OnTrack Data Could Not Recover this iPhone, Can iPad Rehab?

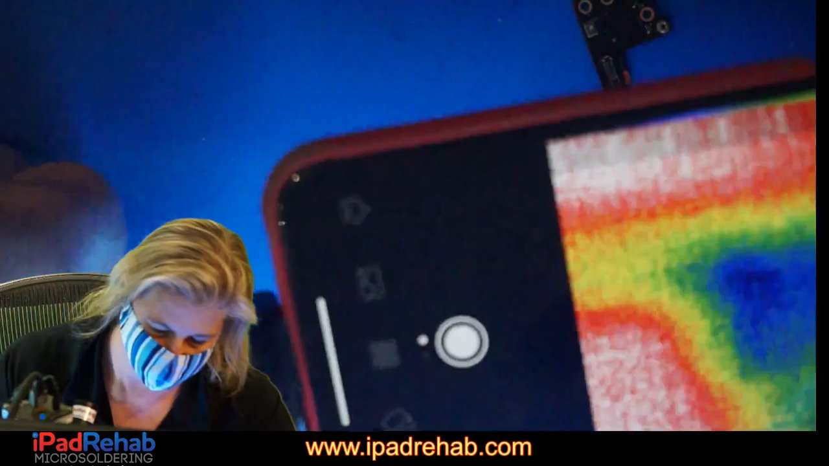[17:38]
All right, so we're going to try to make it so that everybody can see.
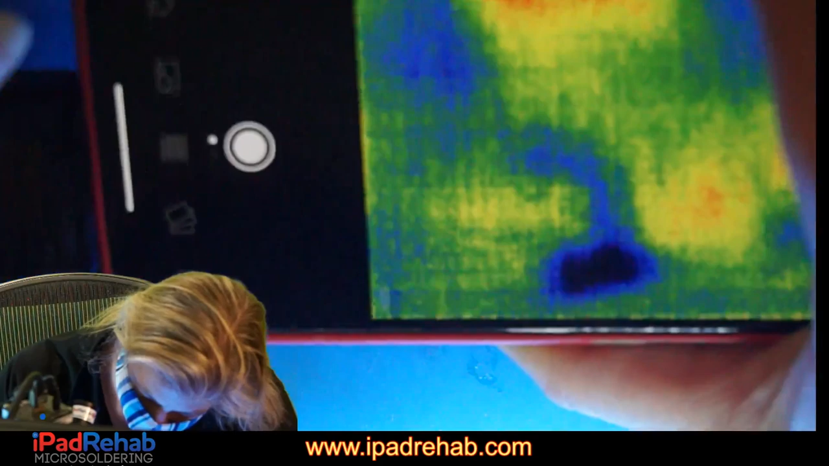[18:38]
Now let's see what's down here. What is hot?
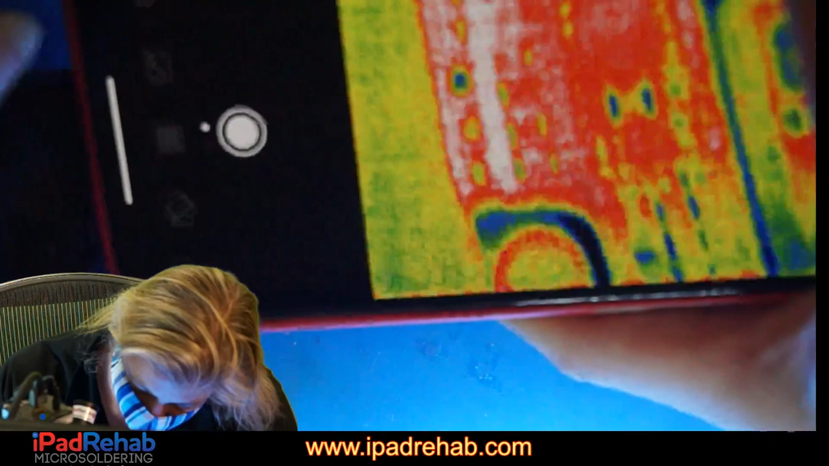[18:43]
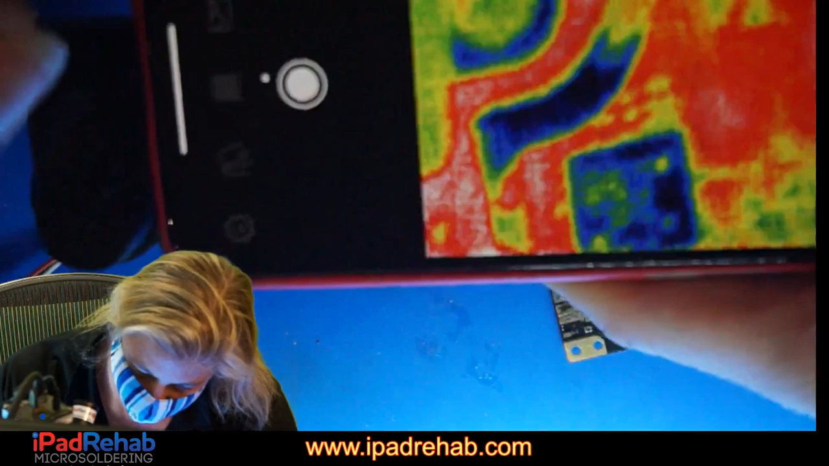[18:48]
What is the hot spot? Right there. And let's see if we can even mark. I'm just kind of trying to make like a little bit of a mark on the chip so that we can come back to find that. That we can come back to that if need be. All right, let's see.
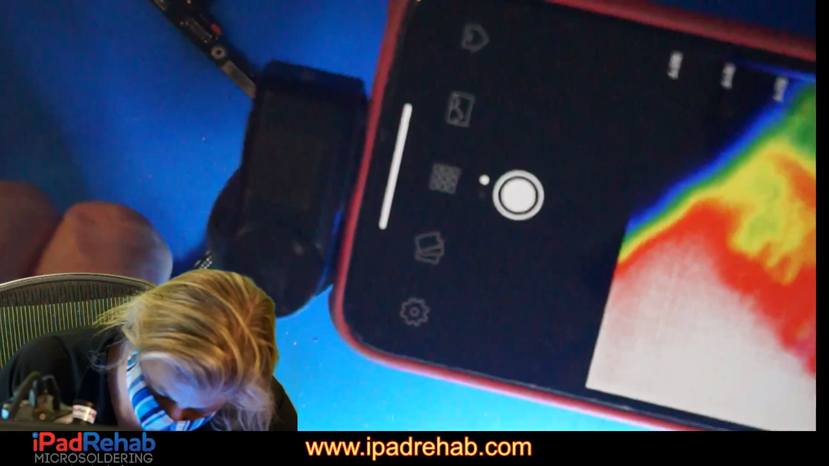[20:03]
Can you see that? Not really. A little bit. So nothing's really jumping out at us as hot up there at speaker.
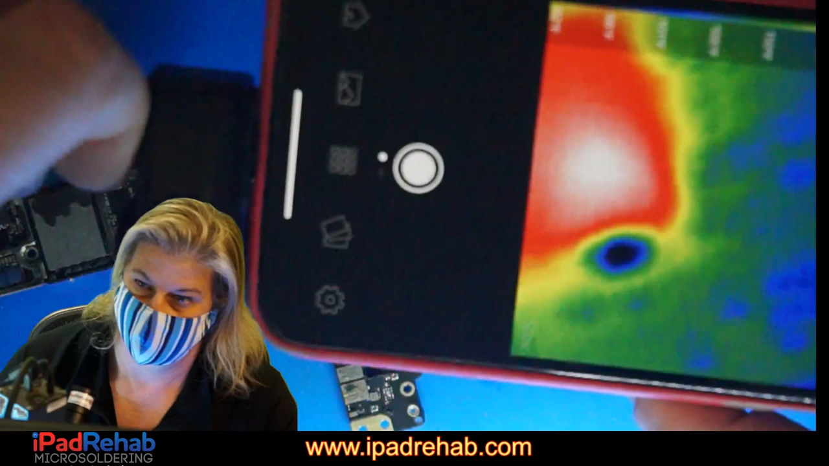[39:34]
The only significant hotspot is right there. So there is some path that is probably coming from the battery to VDD main and then going into this chip, and that somewhere else there is a leak
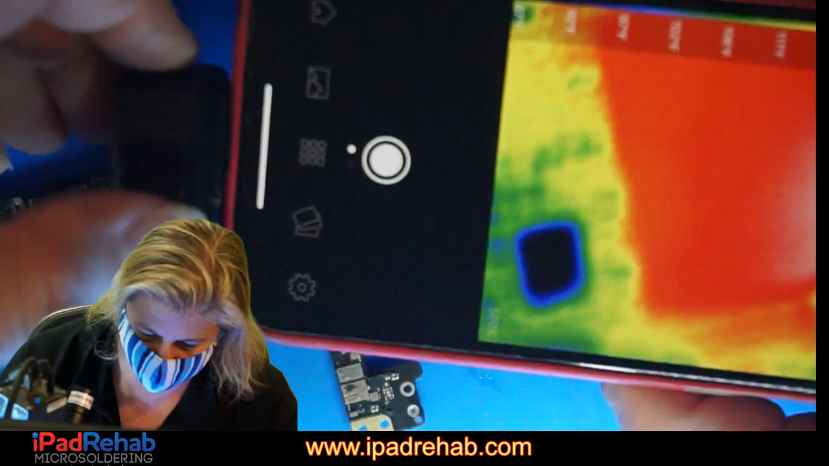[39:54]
that's probably a large wire touching ground, so that the smallest wire in that circuit is the chip.
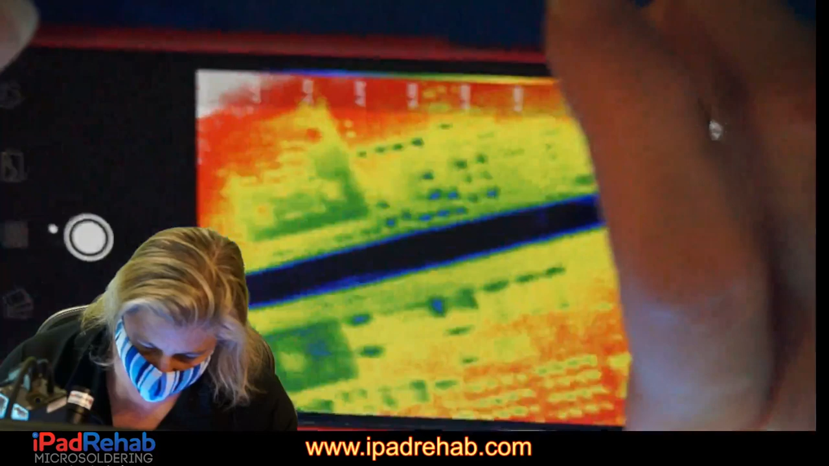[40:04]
It's kind of going through that chip.
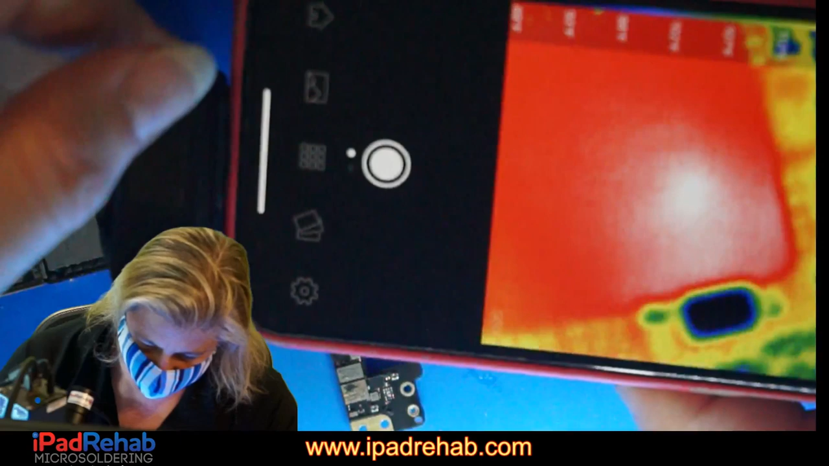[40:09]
So that is our only clue.
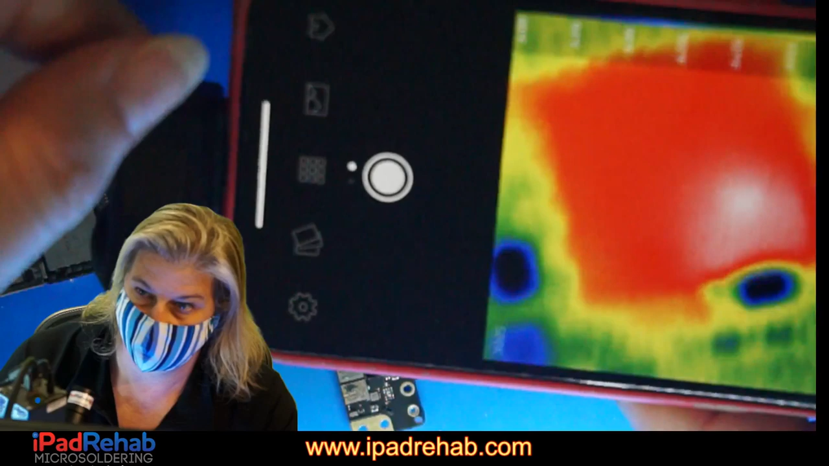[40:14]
Okay, let's see exactly where it is.
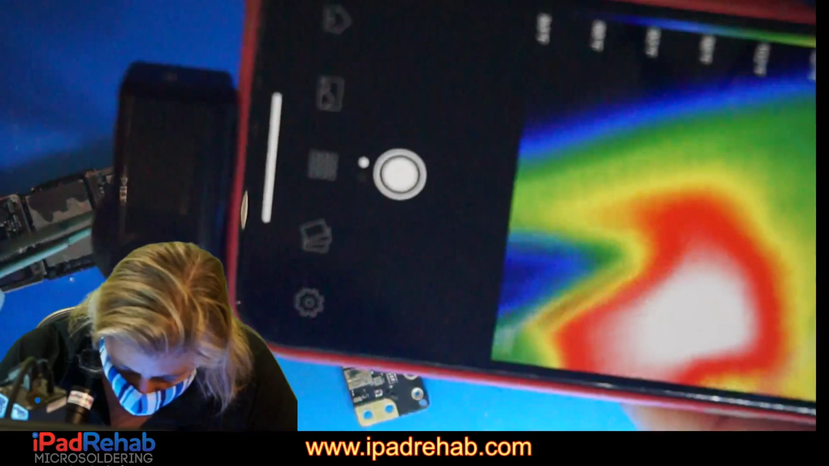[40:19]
And this is what we tried earlier. Right there.
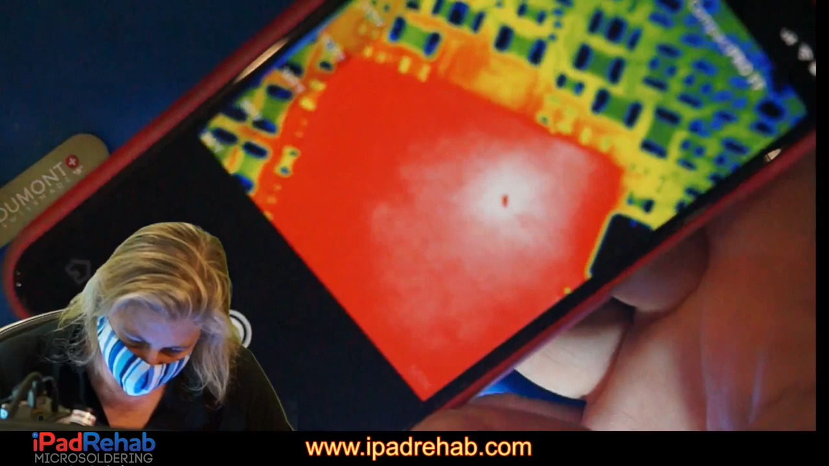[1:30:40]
Hot spot right there. But it's hanging out at 400 milliamps,
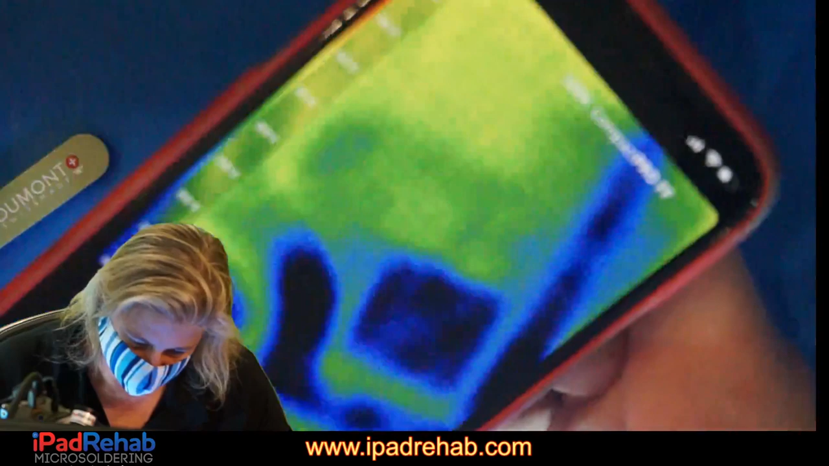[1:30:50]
which is, if you subtract the 200 milliamps that are a leak, then it's kind of like a normal phone hanging out at 200 milliamps.